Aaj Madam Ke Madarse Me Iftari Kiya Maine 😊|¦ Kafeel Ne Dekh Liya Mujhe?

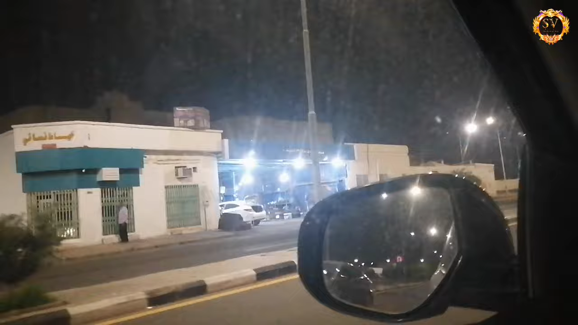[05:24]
तो टेलर दुकान बंग कर रहे हैं चलो जल्दी सा दे देते हैं उनका पैसा देखो टाइम से ही पोचा मैं
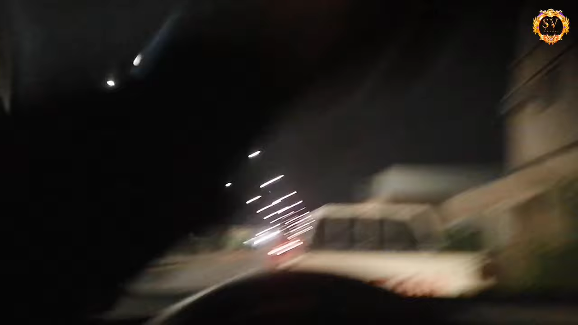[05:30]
अभी बंग करके जाई रहे तो देखो बहारी खड़े हैं
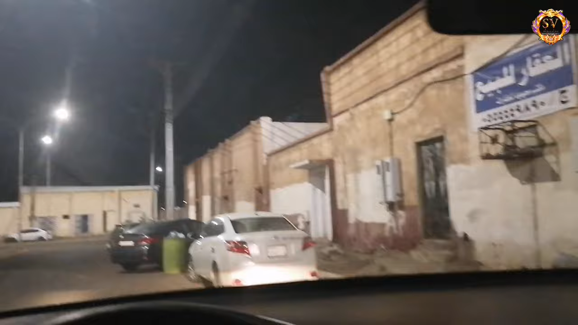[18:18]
तो आ गया में प्रों पे हैं, और देखो ये कौन बेगुप है कि ऐसे गारी लगा रखना है।